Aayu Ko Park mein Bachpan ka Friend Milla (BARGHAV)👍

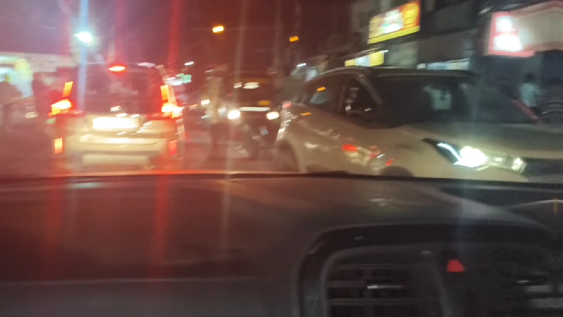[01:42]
ओके गाइस, हम पहुंच चुके हैं बंतला में। मामा दिखाओ आगे रश कितना है।
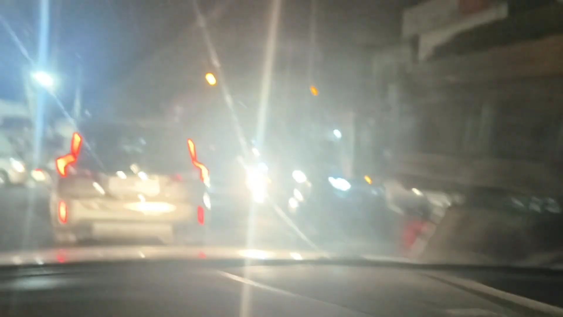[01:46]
ये देखो गाइस, हम बंतला के चौक में है, बंतला के चौक में चेक कर रहे हो आप कितना रश है। ये बहुत रश होता है बंतला के चौक में।